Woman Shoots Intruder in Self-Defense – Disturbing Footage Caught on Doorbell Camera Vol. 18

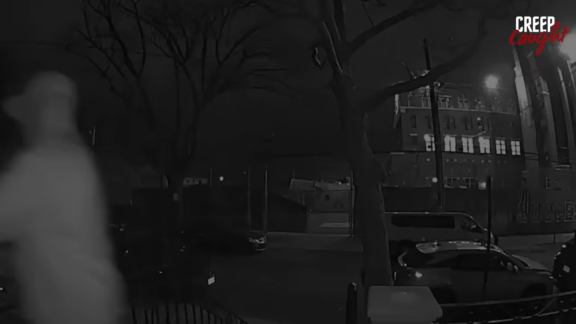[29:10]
Buckle up for this bizarre ride. It's 3 a.m., and out of nowhere,
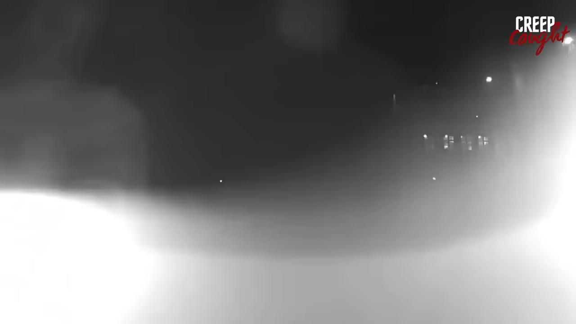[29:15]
this guy shows up, steals the Ring doorbell, hops into his car, and speeds away.
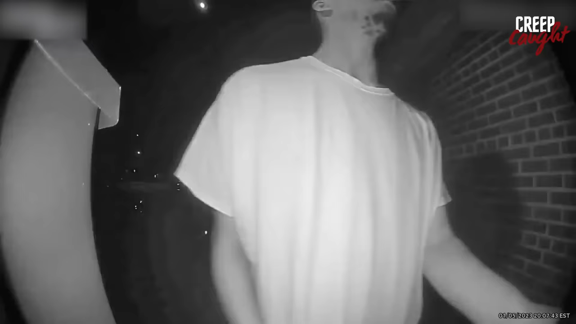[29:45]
In this video, a guy attempts to break into someone's house. As soon as he opens the door, the homeowner gets a notification on his phone.
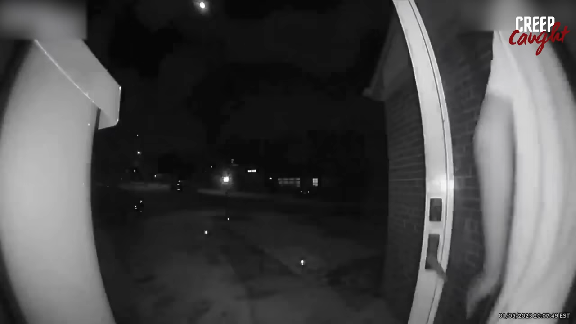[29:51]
When confronted, the intruder claims he just wants to use some Vaseline, The owner threatens to call the police, and the guy beats a hasty retreat. What are you doing? I'm gonna use the Vaseline. Excuse me? What do you want?
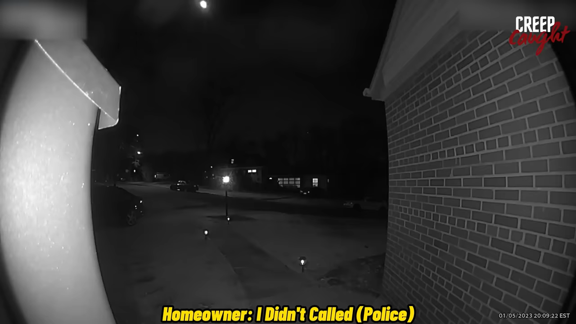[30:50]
Sorry. I didn't call. I just told him I did. He walked away. Check out this video from Phoenix, Arizona.
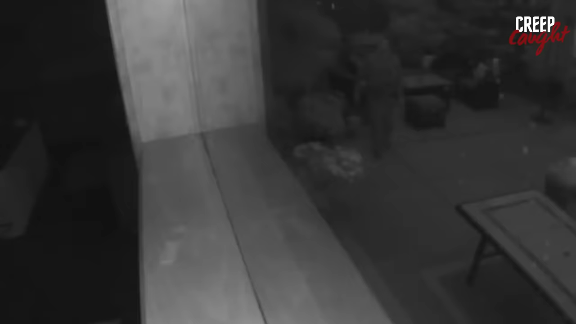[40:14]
In a quiet area of Seattle, Katie Thurick's home fell victim to burglary. The thieves, captured on camera,
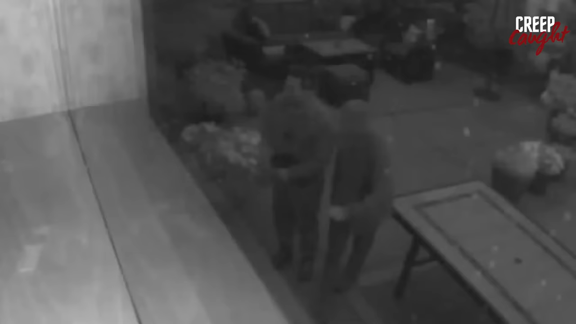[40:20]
strategically approached the side of her home to disable phone and cable lines, consequently knocking out Ring and Nest cameras.
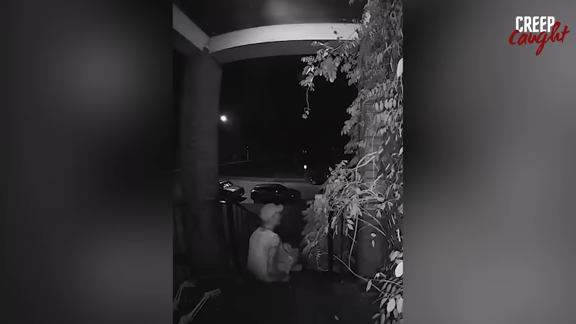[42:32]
Displaying confidence, he stylishly positions himself at the porch entrance, meticulously scanning his surroundings to ensure no one is around. When the coast is clear, he seizes the opportunity,
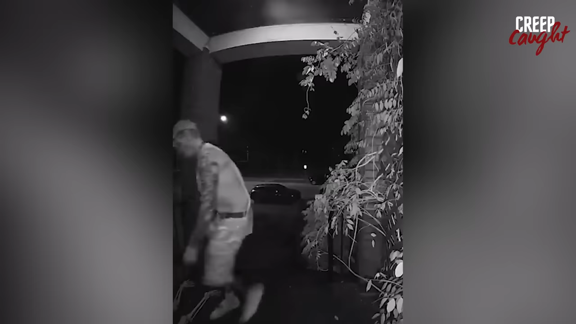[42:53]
making a swift escape with an unexpected item, a skeleton placed just outside the door.
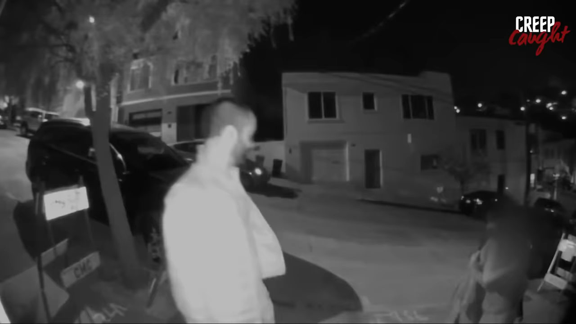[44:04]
In a seemingly quiet night, a man and two women were caught off guard as another man approached from behind, brandishing a weapon. He aggressively demanded their money, wallets, and more.
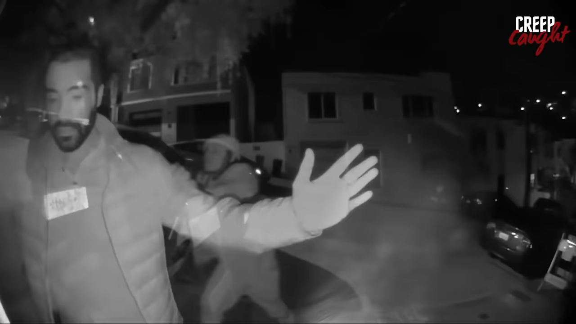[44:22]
Fortunately, no one was injured in the incident, and hopefully, they were able to seek help promptly.
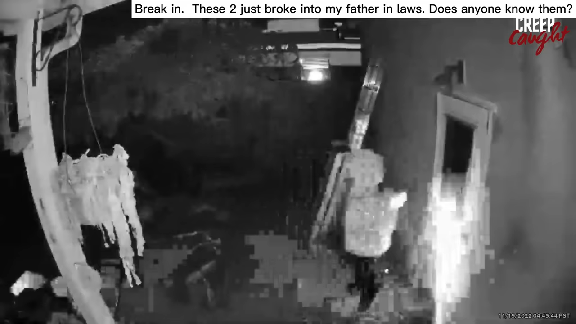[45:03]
two individuals attempted to break into a residence in Chula Vista, California. Their efforts to force entry from the rear of the house were recorded by various Ring cameras,
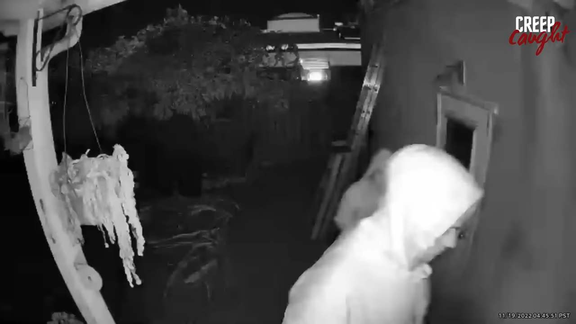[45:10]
capturing their faces from different angles. Other Ring cameras with different angles were captured. Watch until they end.
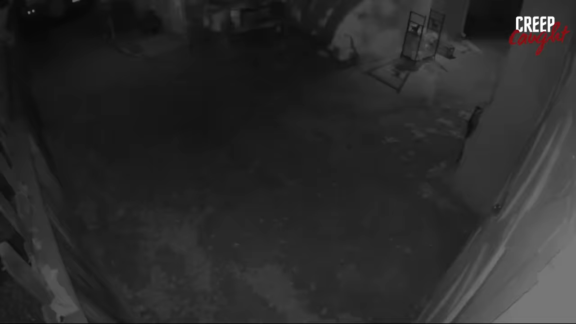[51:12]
In Albuquerque, New Mexico, around 1 a.m., a young woman entered someone's backyard through the driveway. She roamed around, seemingly undeterred by the motion lights. However, her nighttime adventure took an unexpected turn when the voice-activated motion ring light kicked in, sending her off in a startled retreat. A man approaches the door of a house and presses the doorbell.
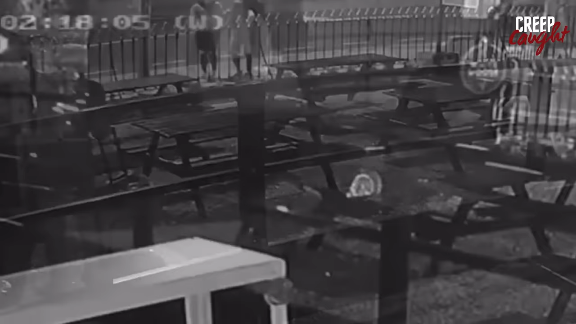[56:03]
One of them made his way into the catering box, stealing what he could, although the loot amounted to only about 50 euros, hardly worth the trouble he went through.
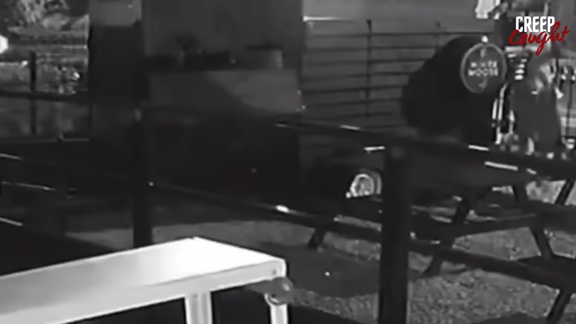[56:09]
In a calculated move, a group of burglars,
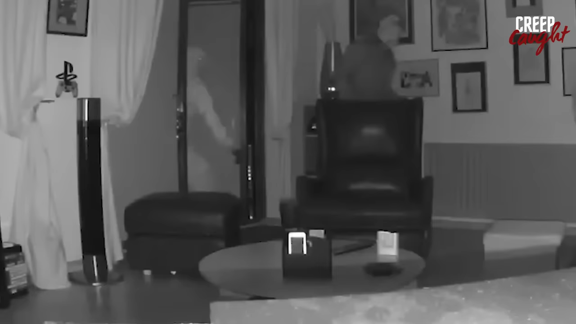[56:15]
covered from head to toe, infiltrated a house, unaware that their every move was being recorded.